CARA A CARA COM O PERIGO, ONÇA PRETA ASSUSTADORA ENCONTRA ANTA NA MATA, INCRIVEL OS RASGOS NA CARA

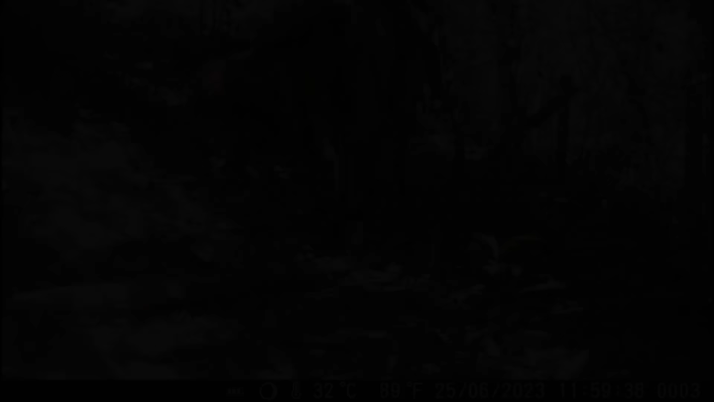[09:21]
Olha aí, pessoal, no dia 25 do mês 6, ao meio-dia, quase exatamente meio-dia, 11h59, foi o dia que eu, mas a Amanda, nós fomos e armamos a câmera de espera. Foi nessa hora aí que eu joguei um pouco de sal na telha. E olha só, ainda no dia 25, agora às 19h04, ó, passou aí a primeira onça aí, ó.
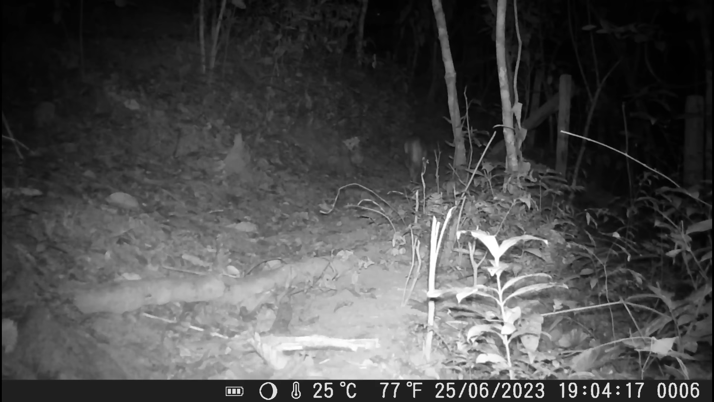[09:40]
No caso, a onça parda, no mesmo dia que armamos a câmera, ela passou. Percebam só o tamanho do bucho dessa onça, olha como que tá grande, rapaz.
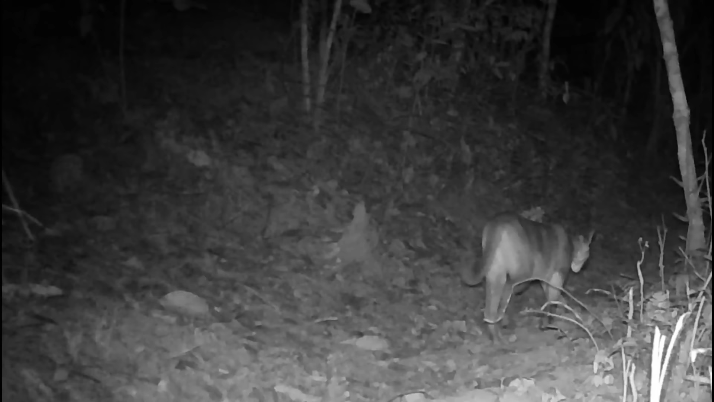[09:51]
Ou ela tá prenha, Ou então ela comeu aí alguma coisa bem recente aí, ó. Muito top mesmo. Uma onça parda bem grande, viu? Muito grande. Ela passou aí, ó, na trilha, indo sentido ao pasto, lá perto da ponte, ó, e agora passando lá de frente para outra câmera, ó, lá mais um pouco à frente na trilha. Bicha realmente muito bonita. E aí, ó, novamente no dia 25, só que agora às 21h22, passando aí uma anta.
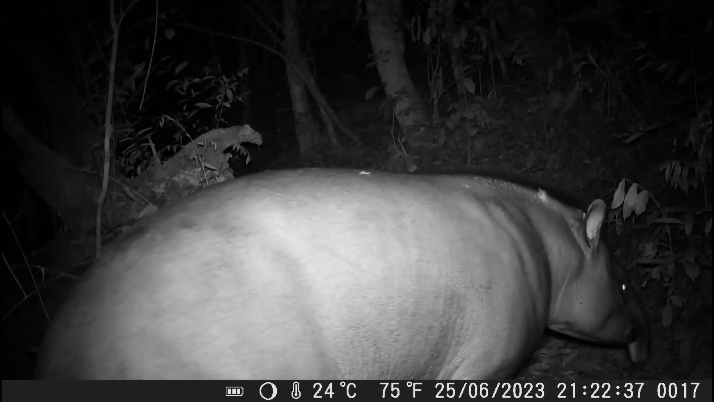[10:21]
Ela saiu bem daquela rebanceira, rapaz. A bicha é bruta.
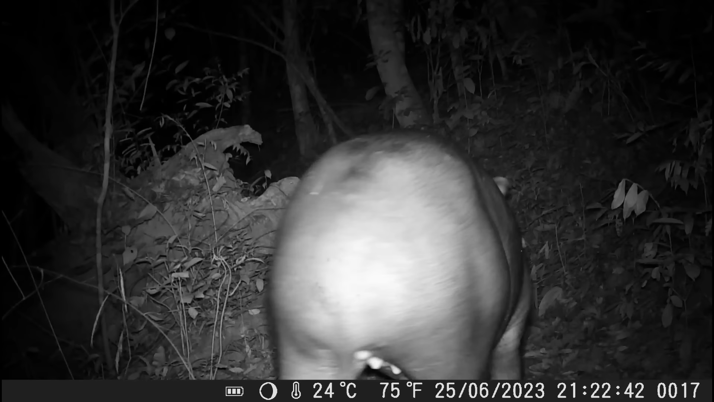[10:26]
Tudo quanto é lugar, ela tá subindo aí, ó. Aquela rebanceira zona lá, ó, ela subiu tranquilamente aí, ó.
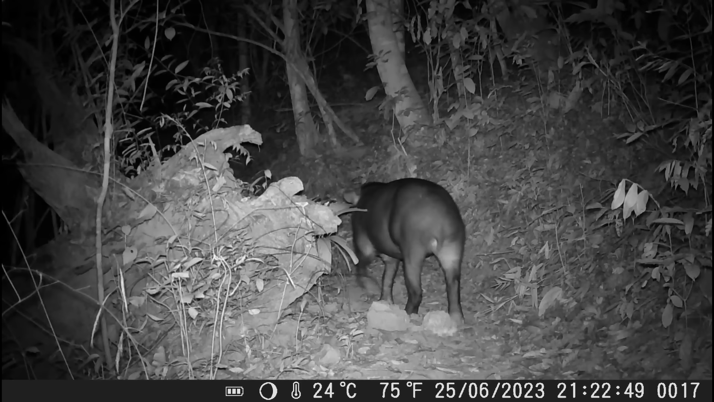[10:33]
E aí seguiu viagem sentido lá para outra câmera, só que ela não apareceu na outra. E agora, uma jaguatirica, rapaz. E olha que bacana. Aí, ó, ela provavelmente avistou alguma coisa aí do lado do corvo lá, ó.
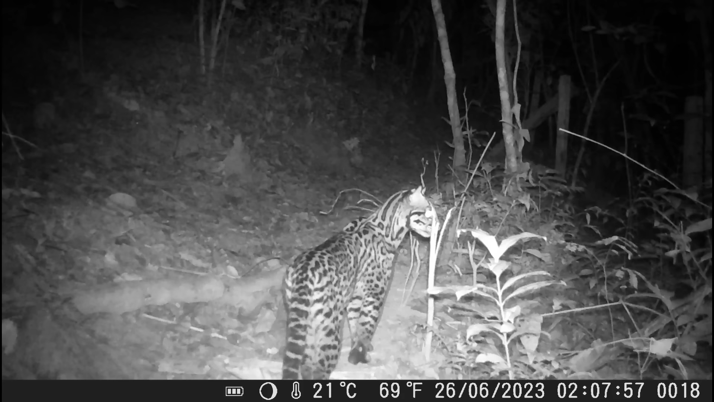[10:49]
Mas aí ela fez que ia para lá, ó, como vocês podem ver aí, ó. Ela tá olhando bem atenta. Mas aí seja lá o que ela tenha visto, ou fugiu, ou então era algo grande demais para ela, que ela olhou lá e aí depois já voltou aí, seguiu viagem. No caso aí, pessoal, é um macho e os machos de jaguatirica também são bem territorialistas. Olha só essa cena, que bacana.
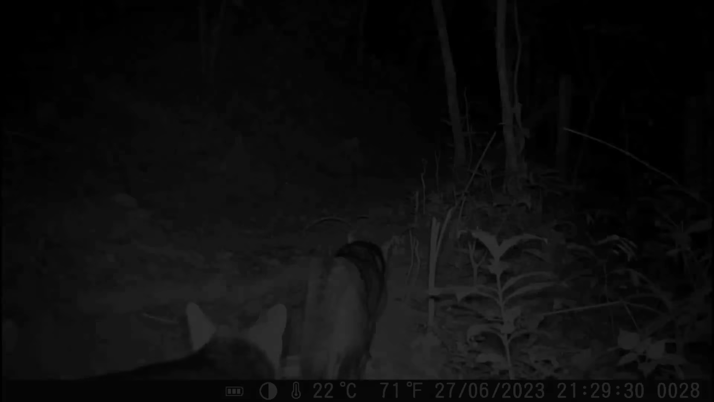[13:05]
E agora, duas raposas. Vocês lembram que no vídeo anterior passou três juntas? Agora aí, ó, passaram duas. Eu até imaginei, né? Uai, mas cadê a outra? Que elas costumam estar passando aí, esse trio, né? Quando de repente, um pouquinho, alguns minutos depois, ó, a outra companheira passou aí também, logo atrás, ó. Bem show. Agora aqui, pessoal, olha que bacana, ó. Ela escutou um barulho, e olha só agora.
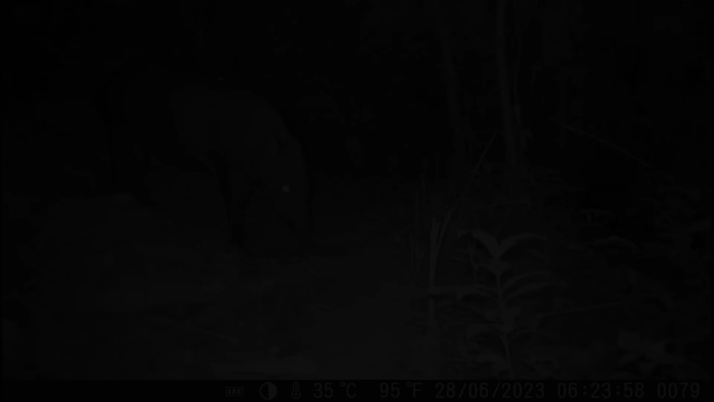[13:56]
Olha aí, ó. Agora no dia 28, às 7 horas e 24 minutos da manhã, ela apareceu aí novamente.
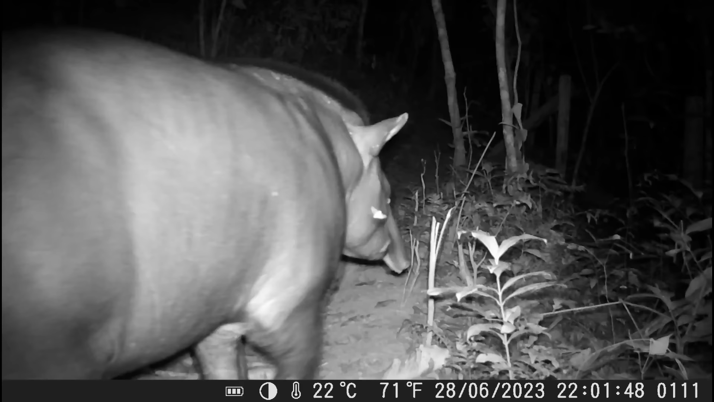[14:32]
Agora aqui, pessoal, essa parte aqui foi realmente bem interessante. A mesma anta tronchinha chegou aí e tá lambendo lá as folhas lá, o chão, por conta do sal, né? Olha lá, no dia 28, às 22 horas e 3 minutos. Ó. Aqui eu dei uma acelerada para vocês verem. Olha lá, 22 horas e 3 minutos na primeira câmera, na primeira parte da trilha.
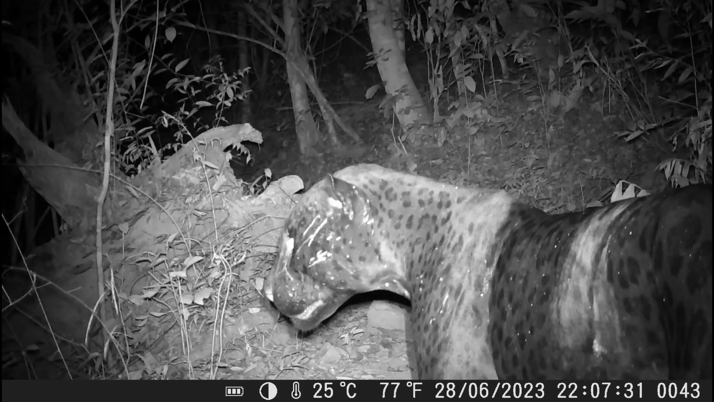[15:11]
na outra câmera. Olha que incrível, pessoal. Olha a cara desse animal. Agora diz aí, dá medo ou não dá medo? Rapaz do céu, a bicha é bruta, viu? Um animal realmente incrível mesmo, mas tem uma cara que dá medo. Olha, nessa hora, 22h07, ela seguiu sentido a outra câmera. E é um local bem perto, pessoal, de uma câmera para outra. E olha só o encontro das duas. Ó.
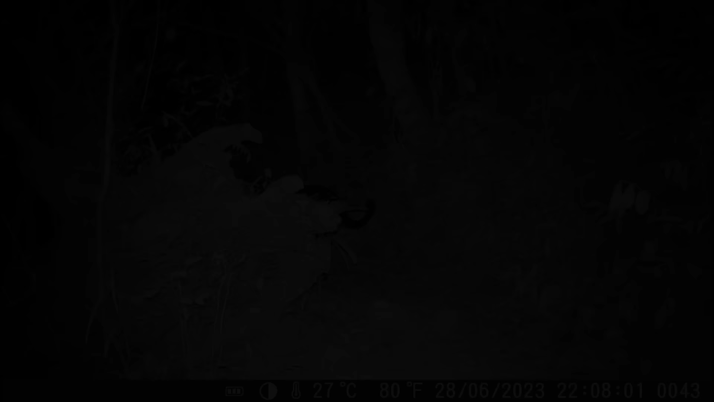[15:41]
Ave Maria. Olha, 22 horas e 10 minutos. Caramba, pessoal, vocês viram aí, ó?
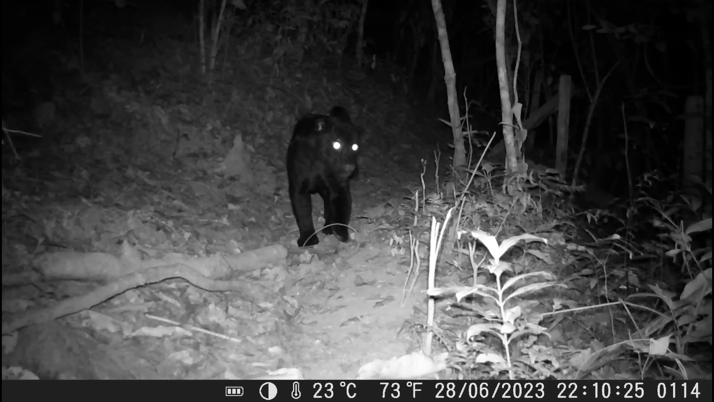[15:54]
Olha, às 22 horas e 10 minutos, ó, a onça chegou na outra câmera, aonde aquela anta tava aí lambendo sal. Por pouco, se a anta tivesse de costa, hein, já pensou? Ó, escuta. A anta continuando correndo lá pra frente, atravessando o córrego. Que incrível, hein? E aí, ó, 35 minutos depois, ó, às 22 horas e 45 minutos da mesma noite, ó, a anta tronchinha voltou novamente aí no local.